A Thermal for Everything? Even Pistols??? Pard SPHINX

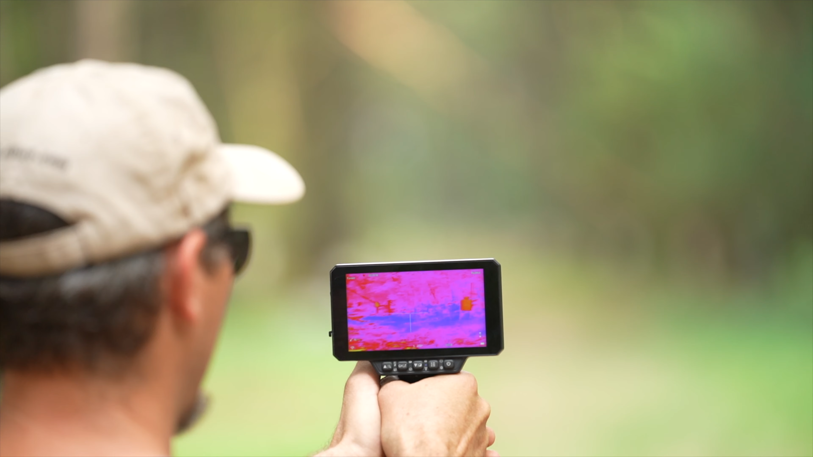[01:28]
Now, putting something with a cell phone type screen on your gun, I know a lot of you, I don't know,
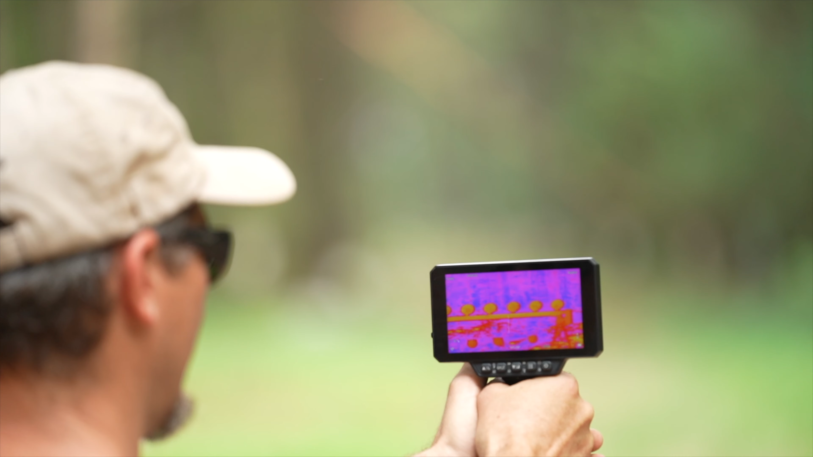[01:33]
basement dwelling warriors will say, oh, it's going to give away a position. I'm not worried about that here at the range or when I hog hunt and whatnot.
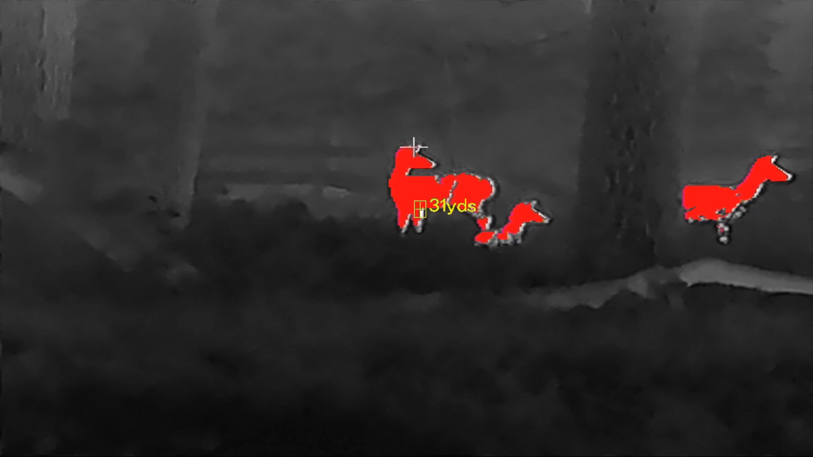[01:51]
And if you have a downed animal, it's easy to find. And so this part has cool features that we'll just run through real quick.
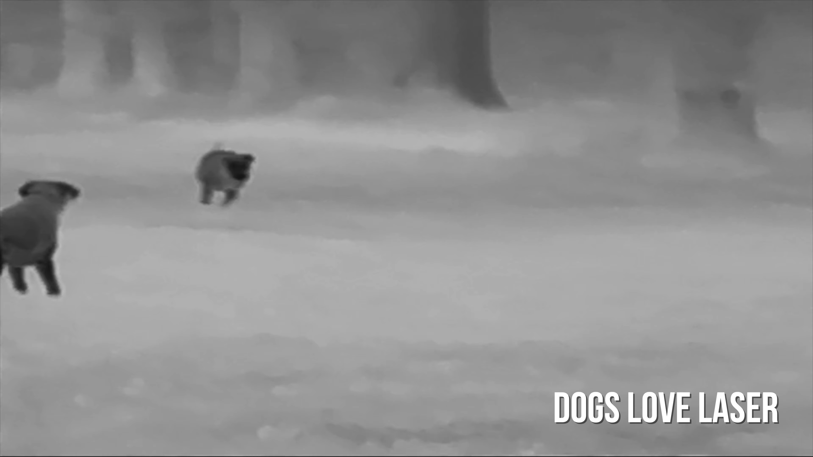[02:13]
Because if you're in the pitch black and you're like, hey, it's right there, you turn on the laser and now your whole team knows that's where the heat signature is.
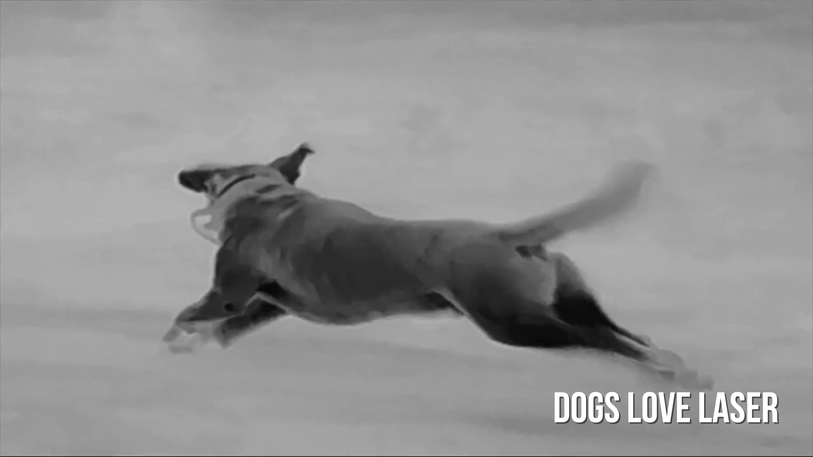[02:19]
And then a light for when you're using as a scanner. But our favorite thing is a rangefinder. The laser rangefinder goes out to, I think, like 2,000 yards on a reflective target.
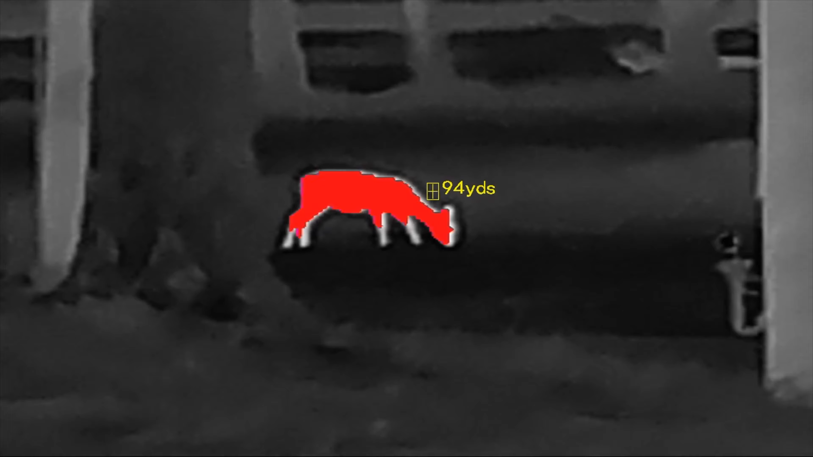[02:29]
As far as the thermal, you're going to be able to detect a humid at 1,400 meters and a vehicle at 2,600 meters.
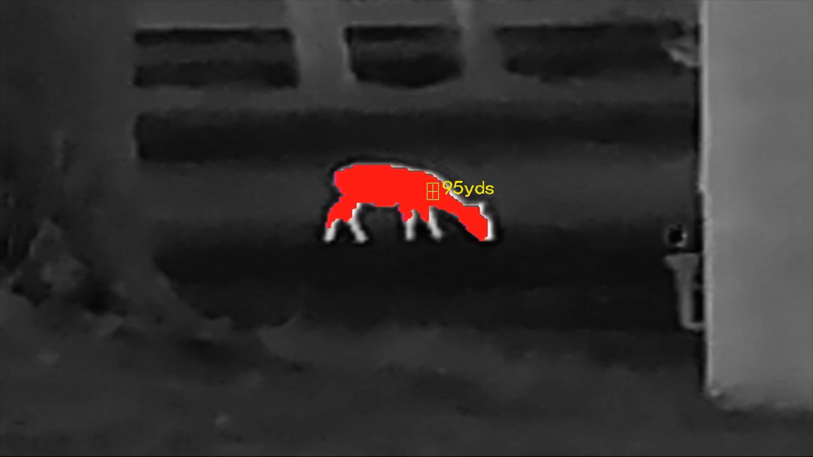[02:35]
Today, we're going to go shoot it out to 300 yards ish.
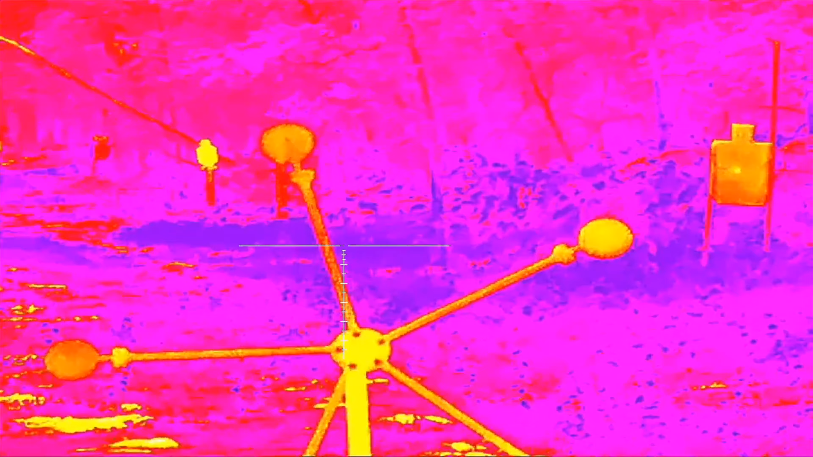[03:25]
And I figured we wouldn't be able to see anything because of ambient heat.